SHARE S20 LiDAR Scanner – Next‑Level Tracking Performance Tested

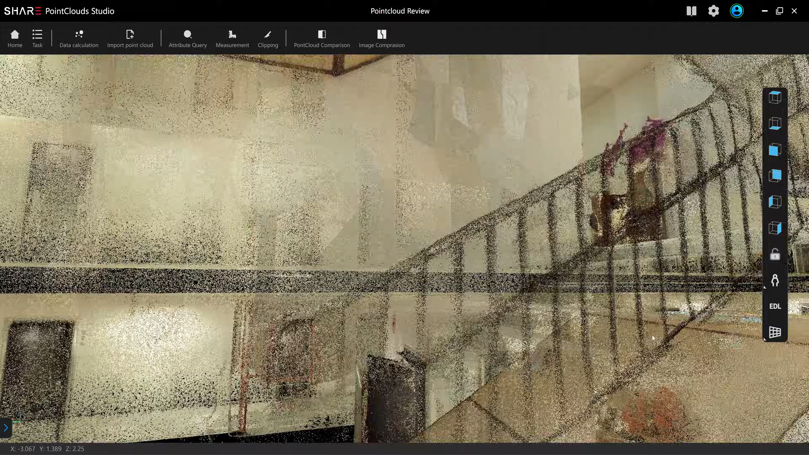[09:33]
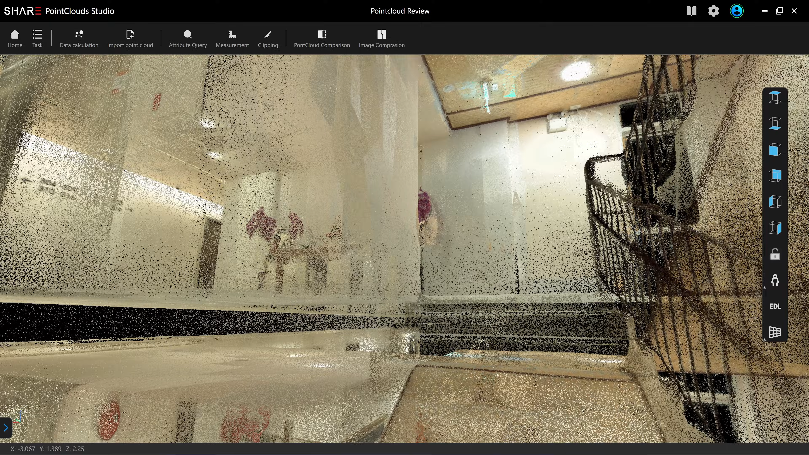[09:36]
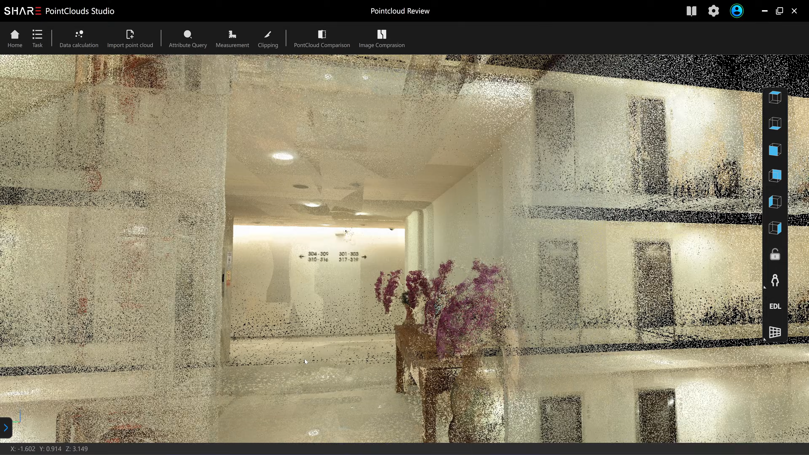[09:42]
okay so the quality of the wall texture is the same
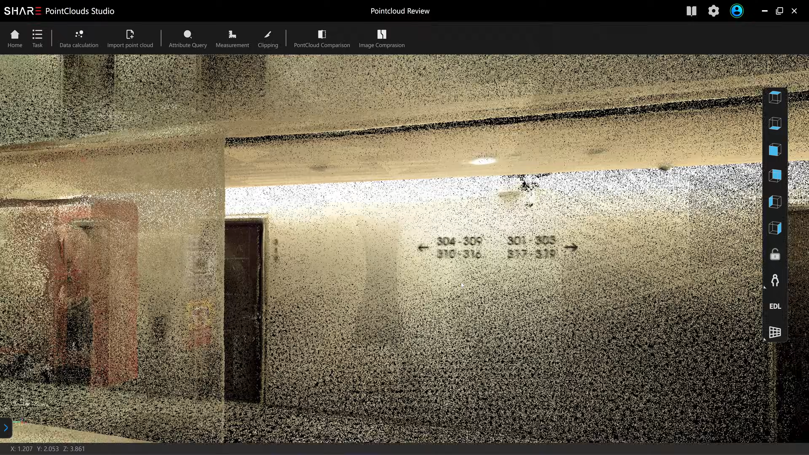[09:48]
sharpness of the text on the third floor is also the same
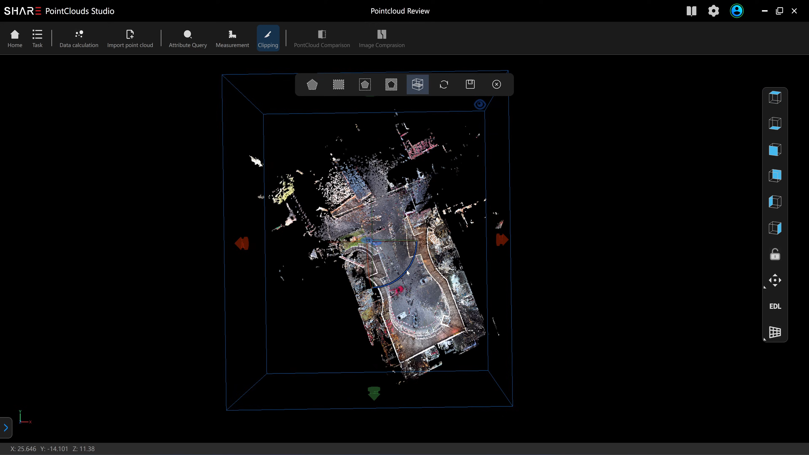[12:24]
Okay, I need to rotate the clipping tools, and then I'm going to clip it like this,
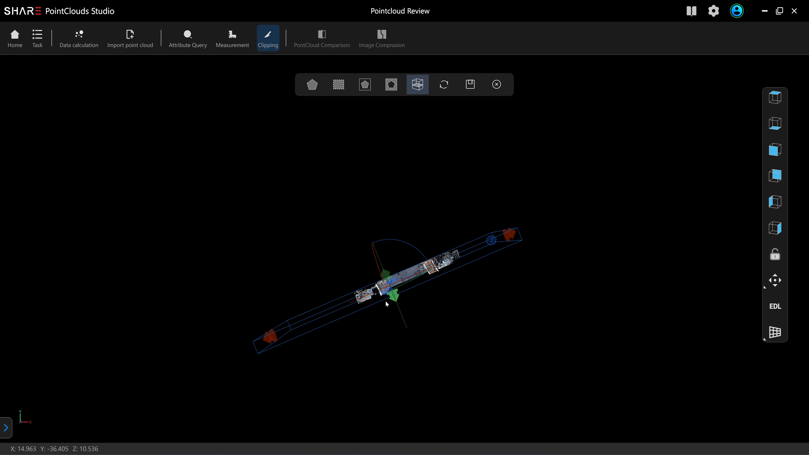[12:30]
and I'm going to measure the floor-to-floor between the left wing and the right wing.
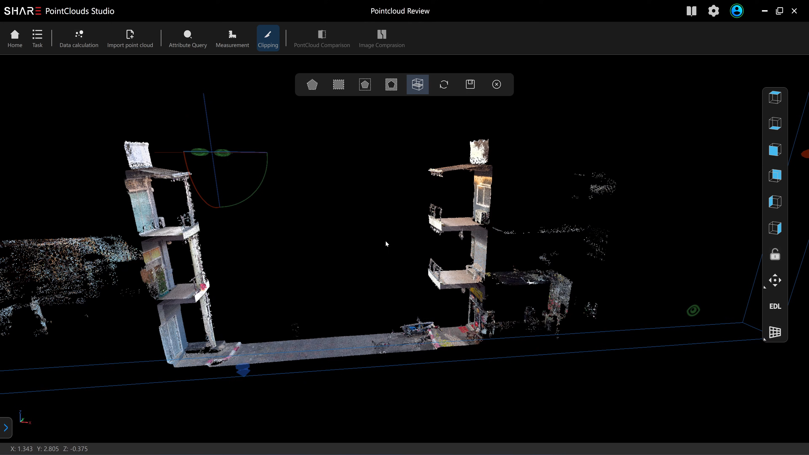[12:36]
All right. All right.
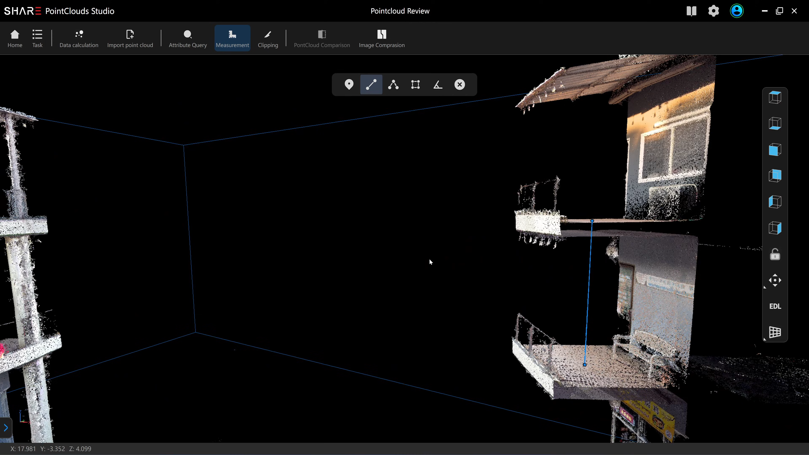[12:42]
The first one is 3.548, the second one is 3.552 of 4 millimeters.
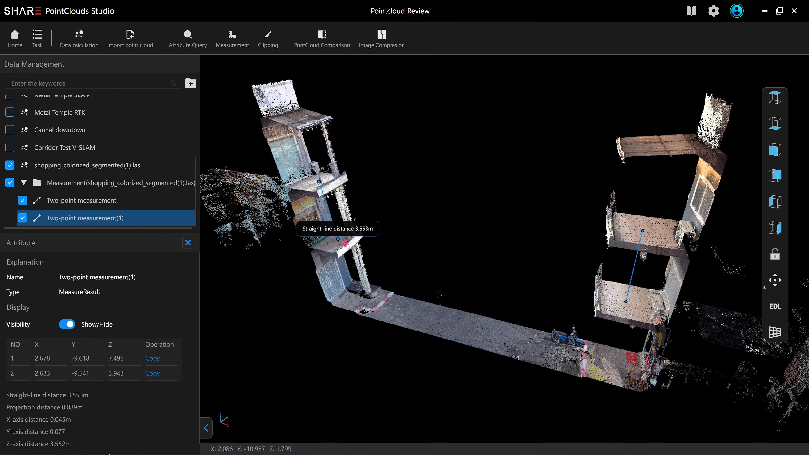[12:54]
So the difference in the floor-to-floor height between the left wing and the right wing is 4 millimeters.
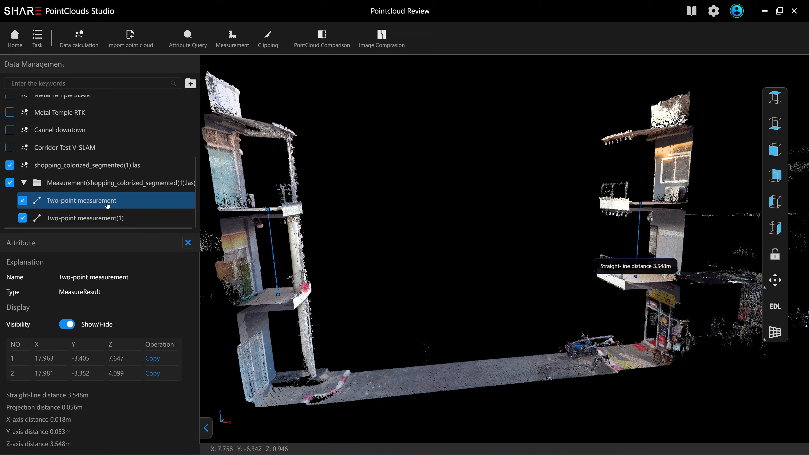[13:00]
So this is the very accurate LIDA scanner.
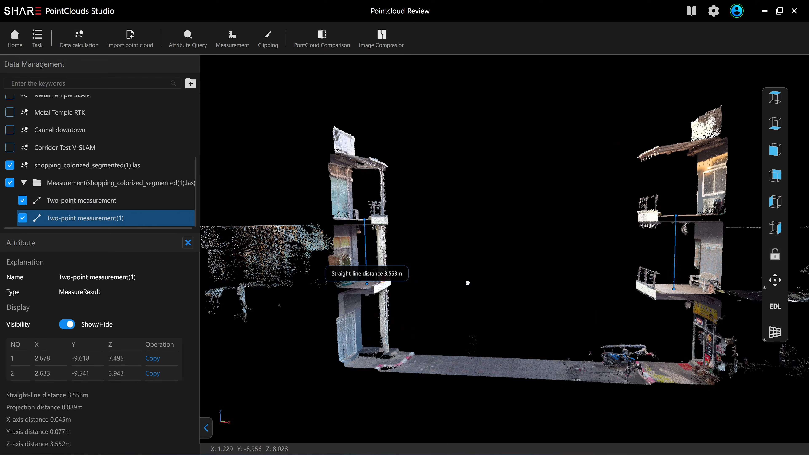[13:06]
There is no drifting on the C-axis.
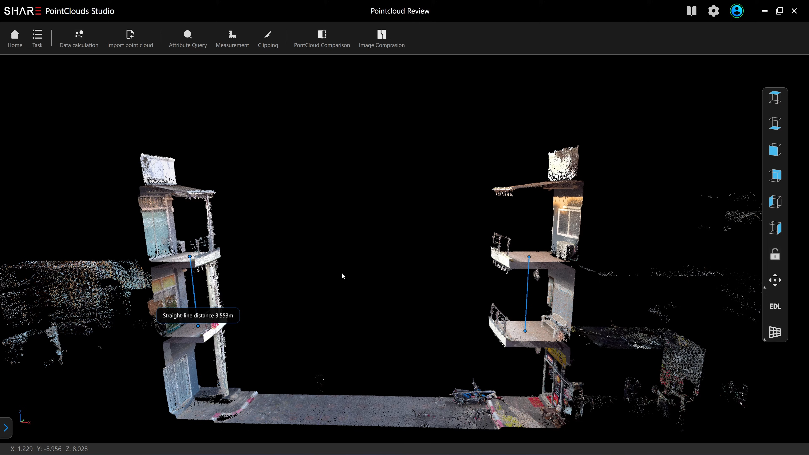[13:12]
Super parallel. It's the same level as the total station. Before I start the 3D scan, I already checked that this building was built using a post-tension floor system.
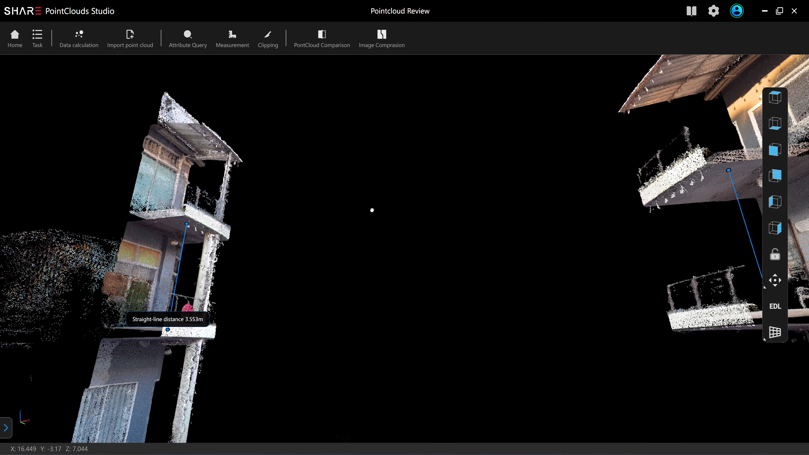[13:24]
Usually,
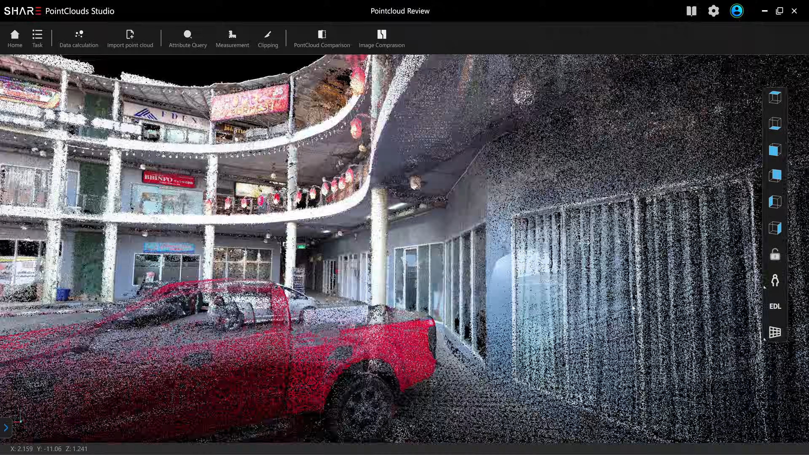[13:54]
Quality of the color point cloud is very good. Window frame is quite clear. You can't measure.
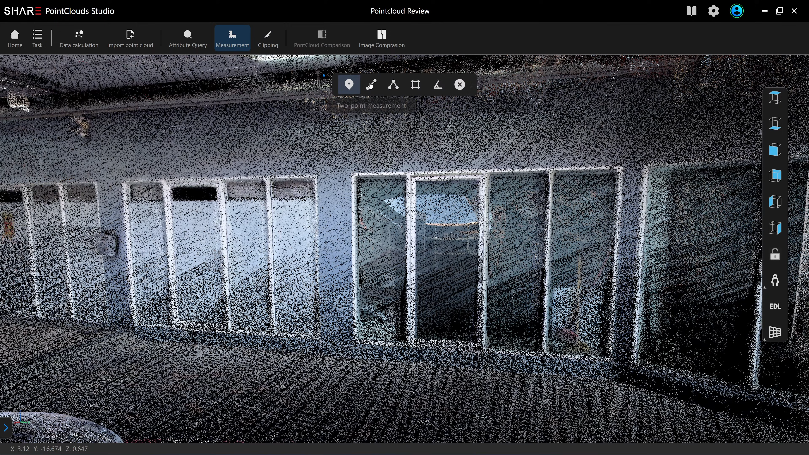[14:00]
3.48.
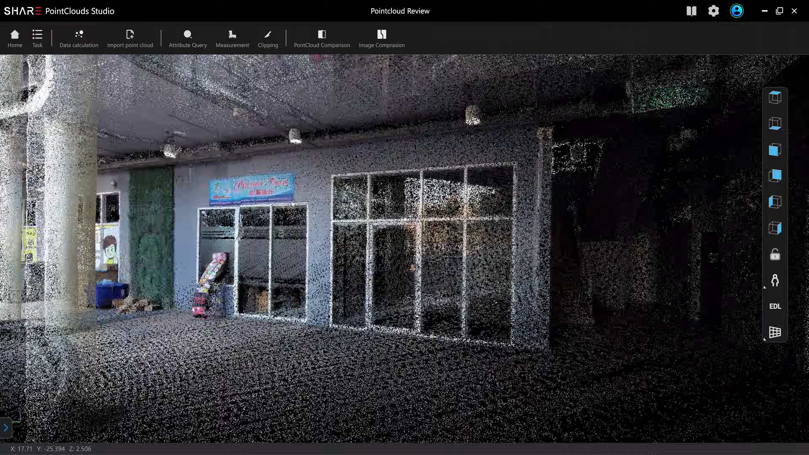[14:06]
Is that in Chinese? Why they put the sign in Chinese?